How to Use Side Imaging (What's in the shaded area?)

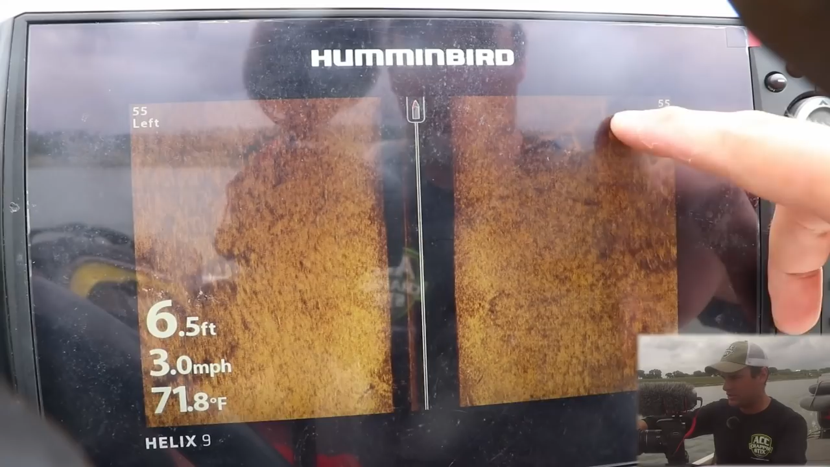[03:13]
On screen: depth 6.5 ft, water 71.8°F, speed 3.0 mph
It might not hit the entire fish,
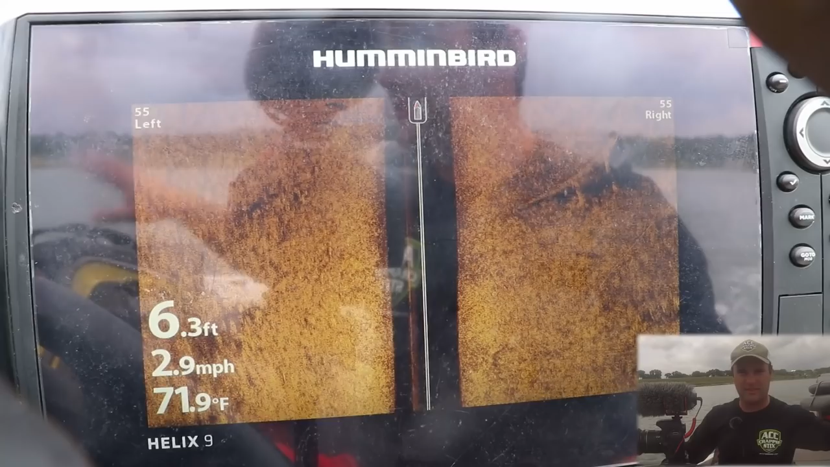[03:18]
On screen: depth 6.3 ft, water 71.9°F, speed 2.9 mph
but it'll show that there's something blocking that frequency and it'll appear as a shadow on the shaded part.
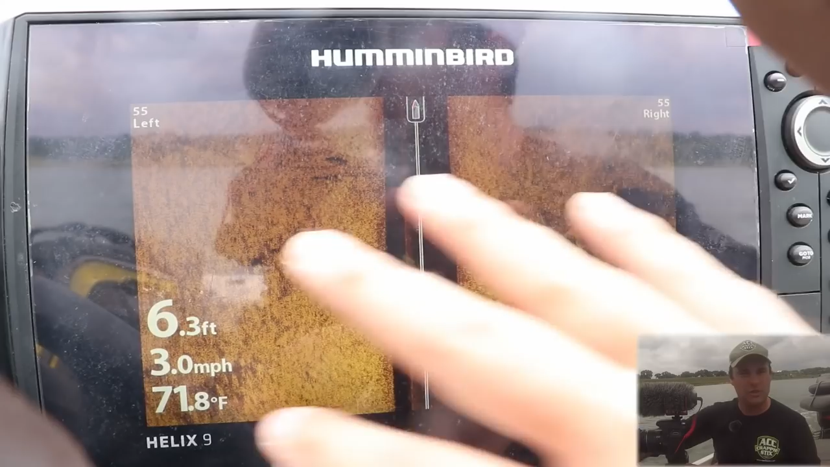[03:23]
On screen: depth 6.3 ft, water 71.8°F, speed 3.0 mph
I use a gold palette here. I'm just used to it. You can use whatever you want. But here was a big log and there might be some fish tucked in there. You see these little specks? There's some fish tucked in there and then the shadow.
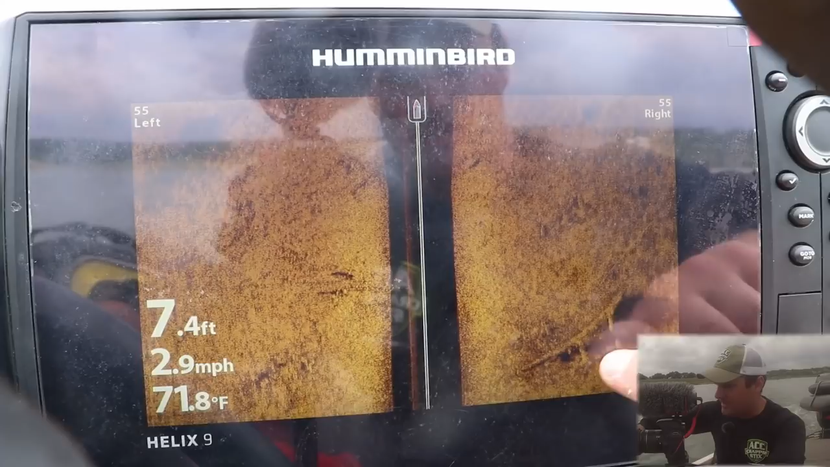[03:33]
On screen: depth 7.4 ft, water 71.8°F, speed 2.9 mph
Now another point, the longer the shadow is, the taller or the bigger the structure.
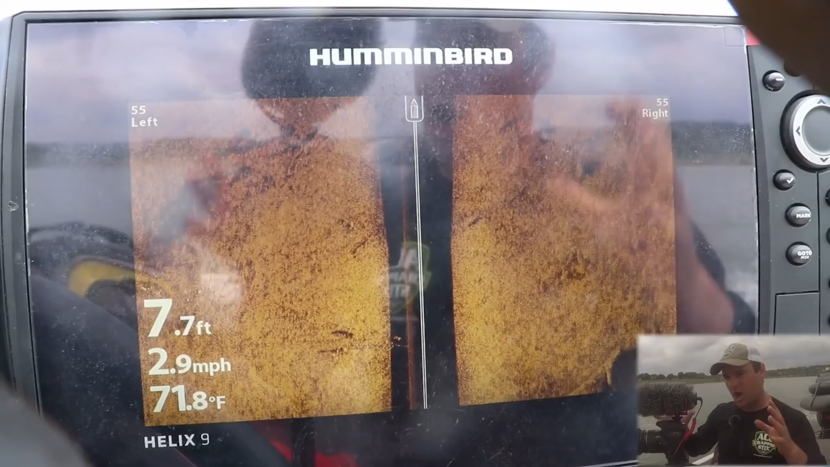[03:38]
On screen: depth 7.7 ft, water 71.8°F, speed 2.9 mph
So these are smaller shadows.
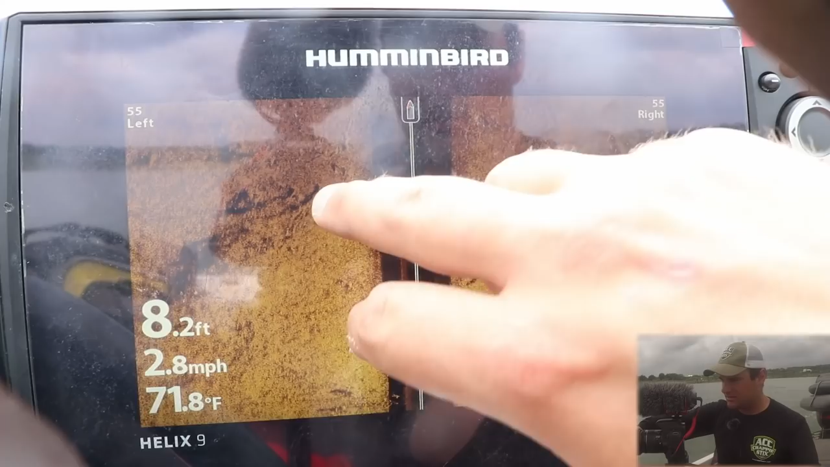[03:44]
On screen: depth 8.2 ft, water 71.8°F, speed 2.8 mph
These are logs just laying down in the water. These are very smaller shadows compared to, let's see if we can find a bigger one.
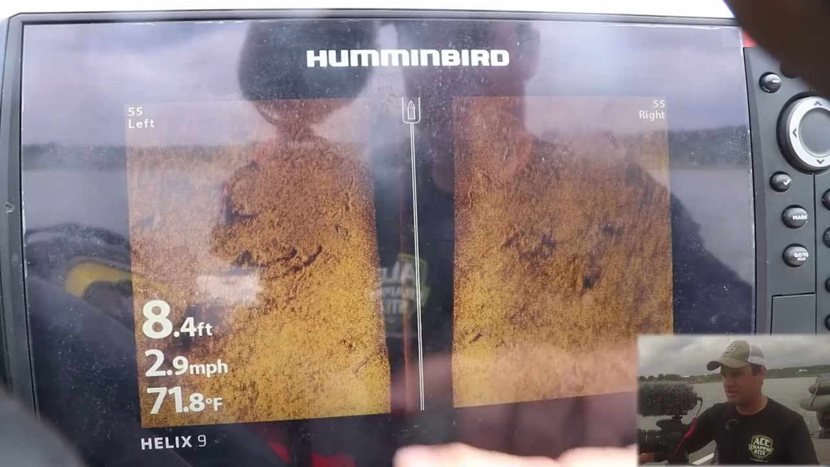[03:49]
On screen: depth 8.4 ft, water 71.8°F, speed 2.9 mph
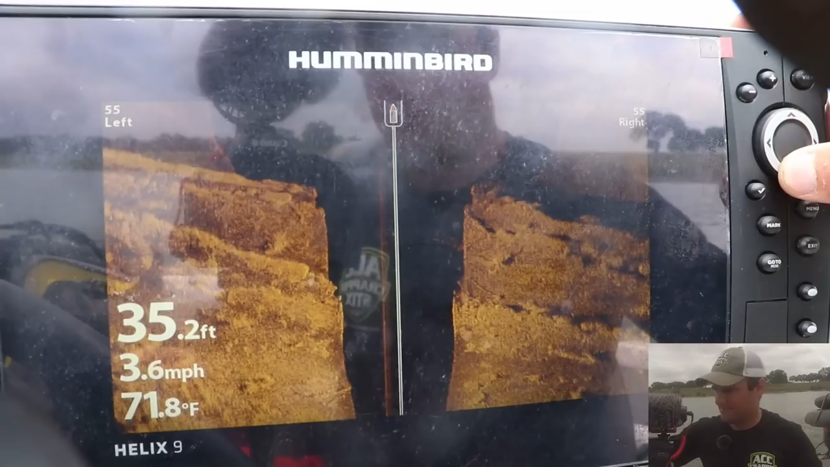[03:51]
On screen: depth 35.2 ft, water 71.8°F, speed 3.6 mph
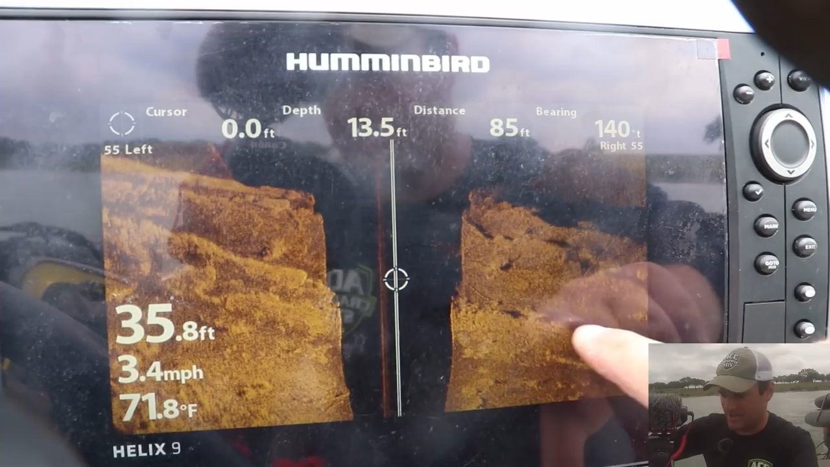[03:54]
On screen: water 71.8°F, speed 3.4 mph
Alright, so here's actually, what this is showing is, these are separate little shelves.
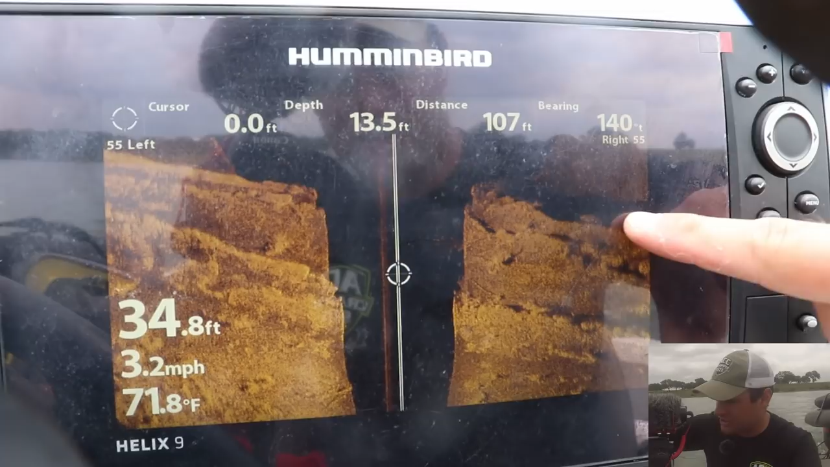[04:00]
On screen: depth 34.8 ft, water 71.8°F, speed 3.2 mph
So see how this shadow right here is a lot longer than, let's say, this shadow? That's because this is a deeper drop-off, a deeper shelf.
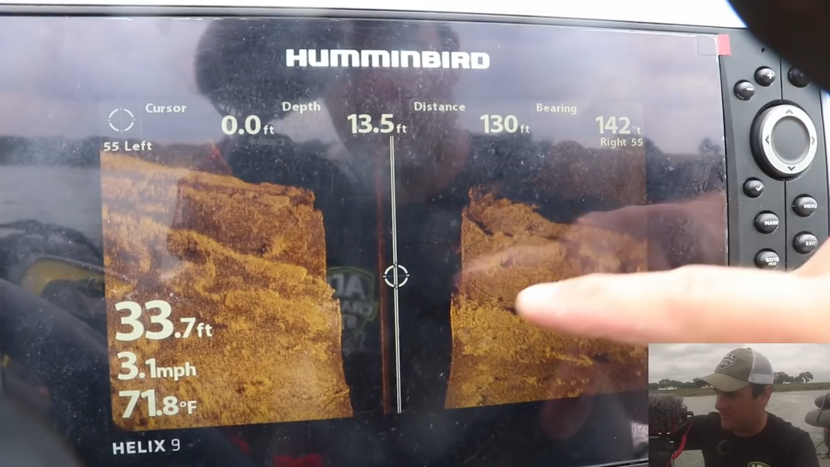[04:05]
On screen: water 71.8°F, speed 3.1 mph
And this would also appear, if it's a taller tree in the water, it would show as a longer shadow.
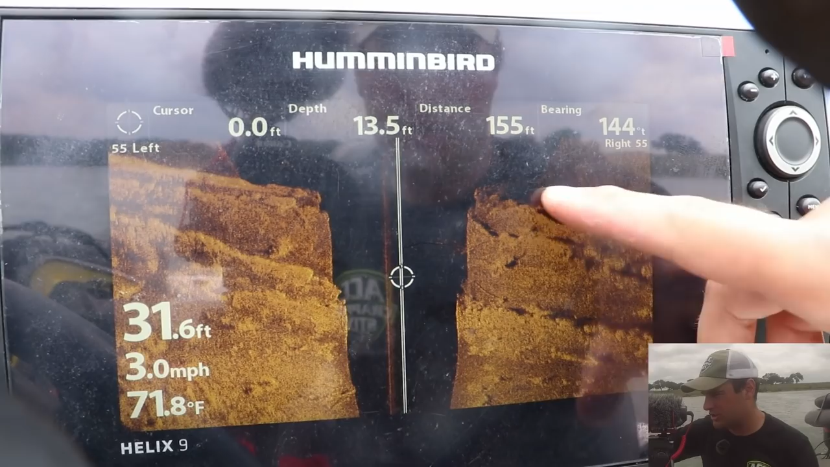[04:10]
On screen: depth 31.6 ft, water 71.8°F, speed 3.0 mph
So that's a huge drop-off. I went from probably 6-7 feet to now I'm in 30 feet of water right here. But there's a tree, and we can zoom in a little bit.
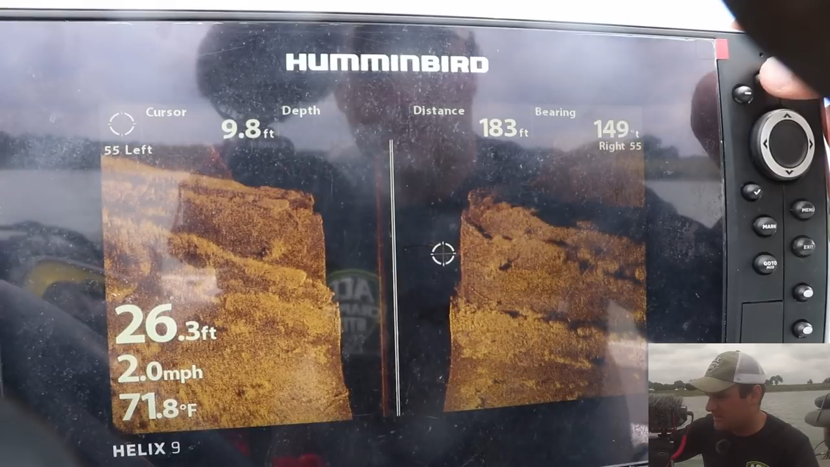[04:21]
On screen: water 71.8°F, speed 2.0 mph
It's an older tree. There's not a whole lot on it, not a whole lot left of it anywhere, but there's a tree down there right on that drop-off.
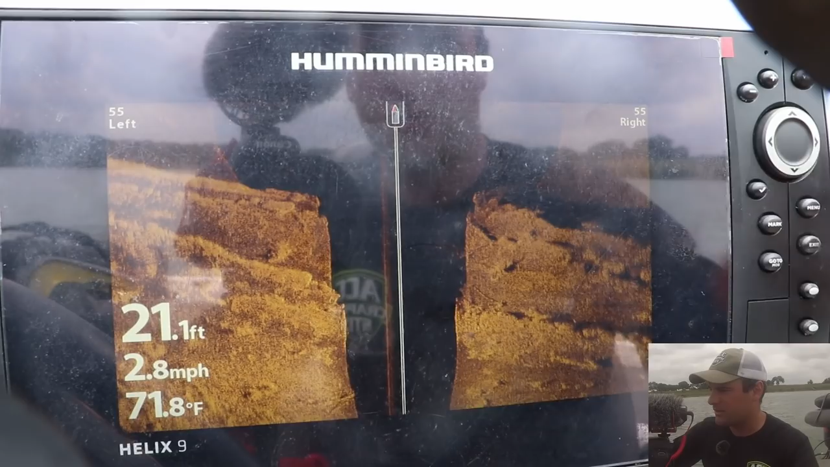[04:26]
On screen: depth 21.1 ft, water 71.8°F, speed 2.8 mph
Now if you notice, it went from this lighter lake bottom to now a darker lake bottom.
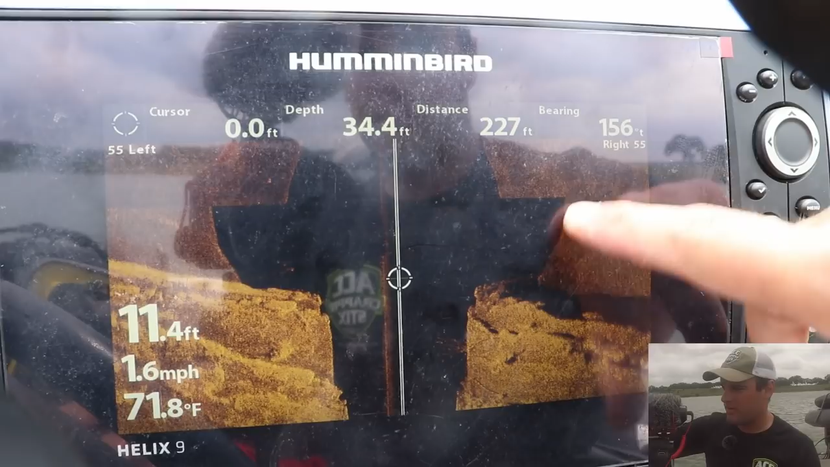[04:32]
On screen: water 71.8°F, speed 1.6 mph
That's the difference between a hard bottom, whether it's sand, gravel, rock, to a mud or a silt lake bottom or river system, whatever the bottom is.
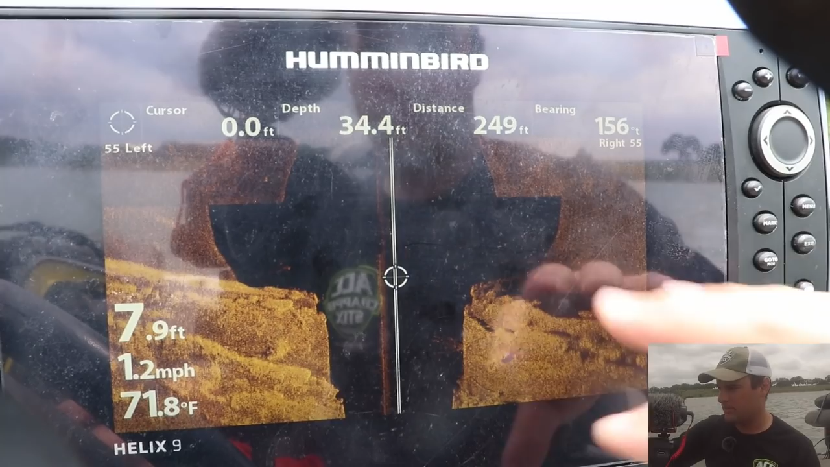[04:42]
On screen: water 71.8°F, speed 1.2 mph
So you see this big shadow. That's because it's a tall tree. It's actually sticking out of the water behind me.
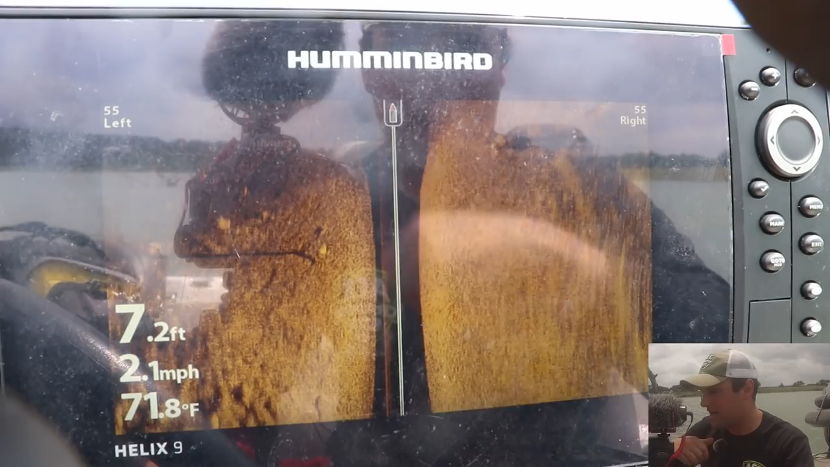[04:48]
On screen: depth 7.2 ft, water 71.8°F, speed 2.1 mph
That long shadow line right there.
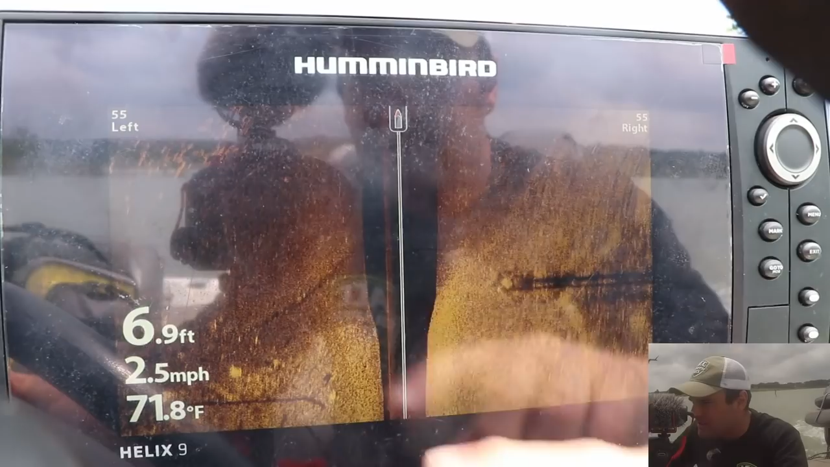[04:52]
On screen: depth 6.9 ft, water 71.8°F, speed 2.5 mph
You see all these right here? Those are fish. I don't know what they are, but they're definitely fish.